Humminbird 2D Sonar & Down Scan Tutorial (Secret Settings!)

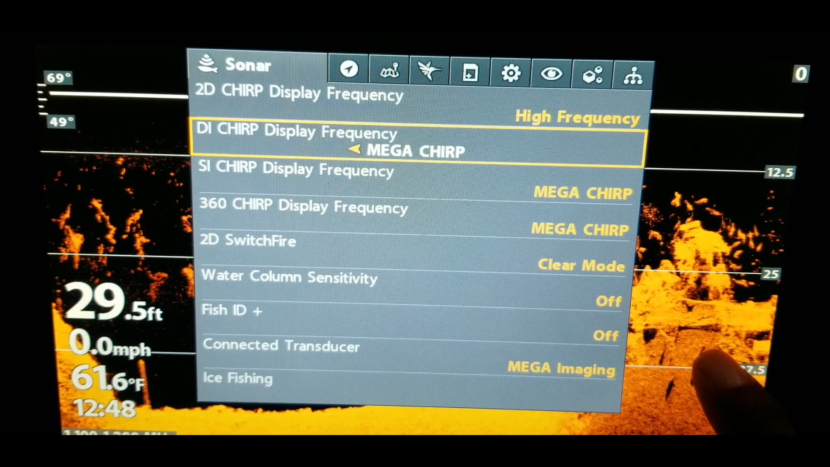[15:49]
On screen: depth 29.5 ft, water 61.6°F, speed 0.0 mph
you can kind of see that better detail like that right there so there we go those are the three frequencies
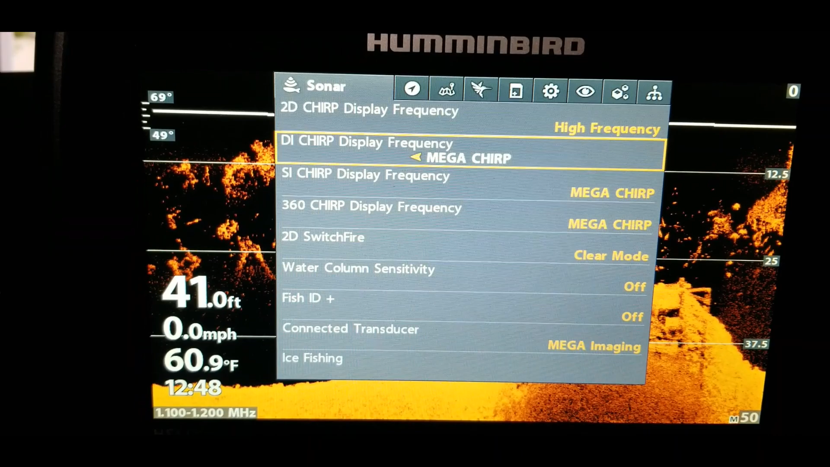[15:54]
On screen: depth 41.0 ft, water 60.9°F, speed 0.0 mph
that you can that you can go through for that down imaging so let's exit back out and let me show you
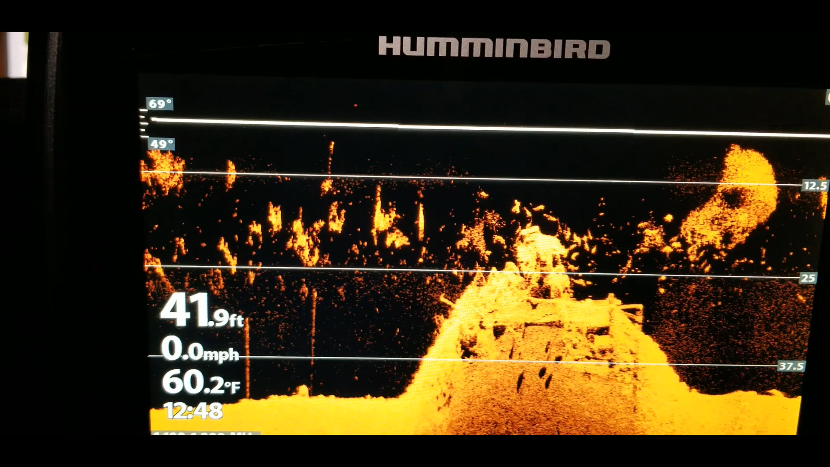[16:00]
On screen: depth 41.9 ft, water 60.2°F, speed 0.0 mph
the shortcut to doing that all you do is go over here to this check button that
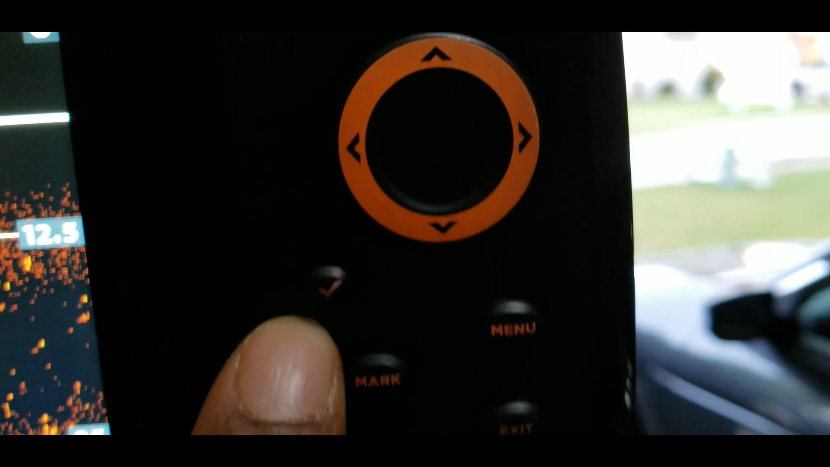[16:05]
check button right there and all you do is just press that and just watch the numbers
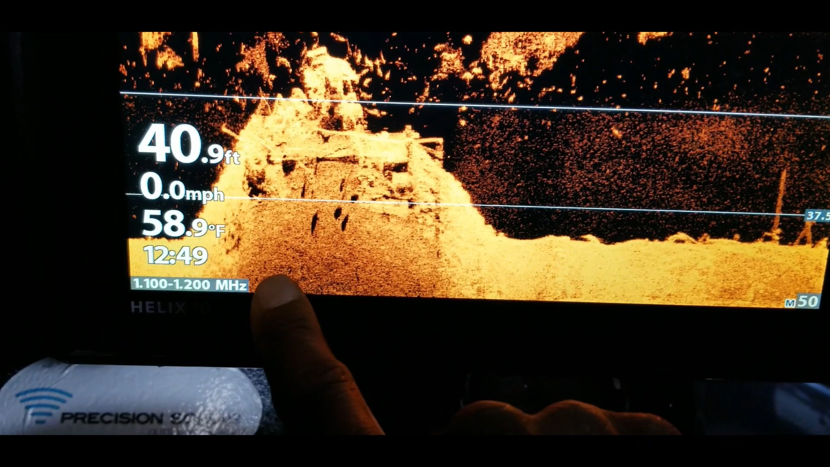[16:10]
On screen: depth 40.9 ft, water 58.9°F, speed 0.0 mph
down here right now it's on mega imaging so it will cycle through those settings for you so now
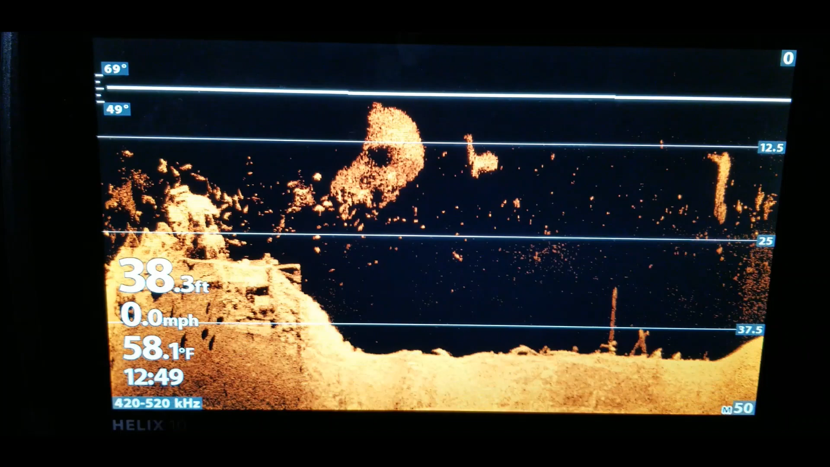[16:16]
On screen: depth 38.3 ft, water 58.1°F, speed 0.0 mph
we're back at the 455 and that's just the median number for that hit
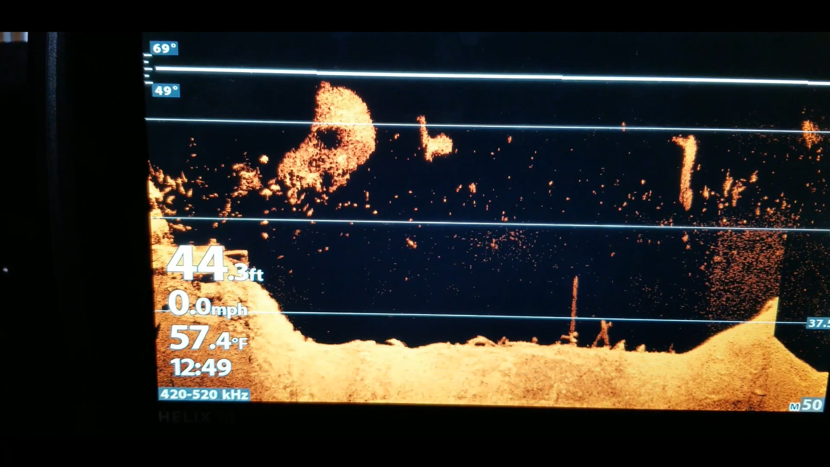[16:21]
On screen: depth 44.3 ft, water 57.4°F, speed 0.0 mph
it again we're in the 800 range hit it again we're on the mega imaging range so
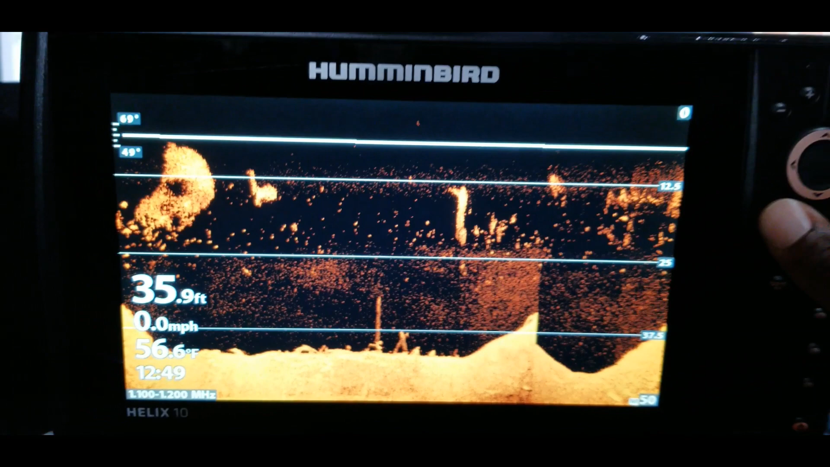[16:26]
On screen: depth 35.9 ft, water 56.6°F, speed 0.0 mph
all I'm doing is just pressing that button and it will cycle through that so while you're actively scanning
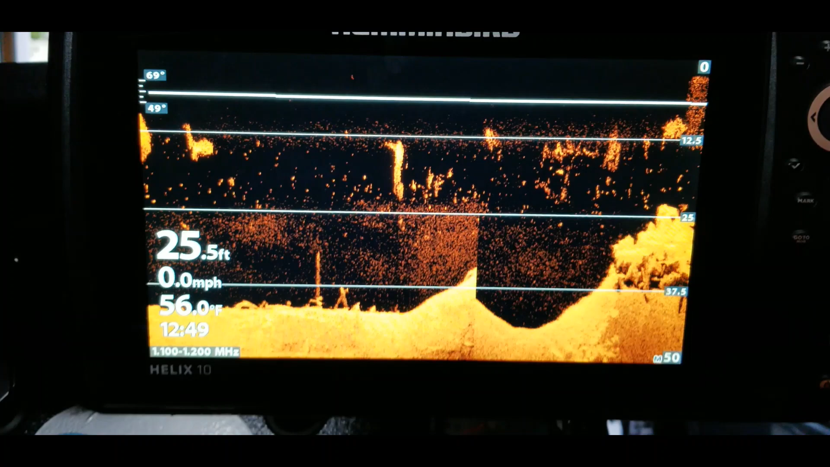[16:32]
On screen: depth 25.5 ft, water 56.0°F, speed 0.0 mph
you can use that as a shortcut to try to get the best image depending on the distance you are from
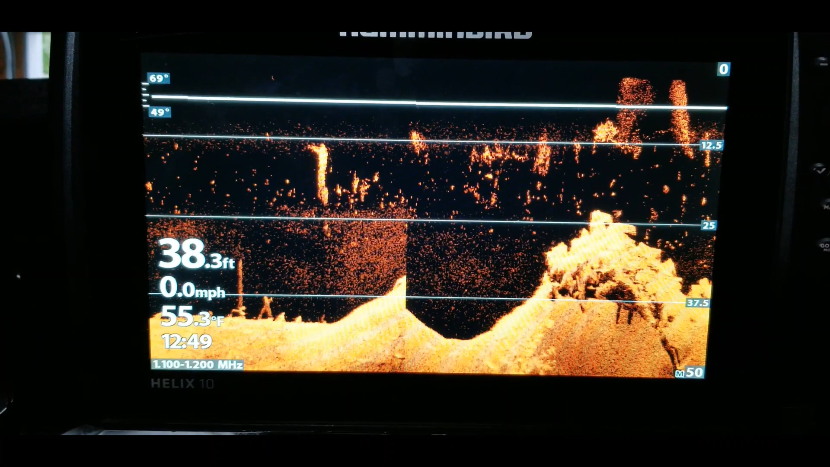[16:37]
On screen: depth 38.3 ft, water 55.3°F, speed 0.0 mph
the structure or the cover that you're scanning all right guys wanted to try to make this video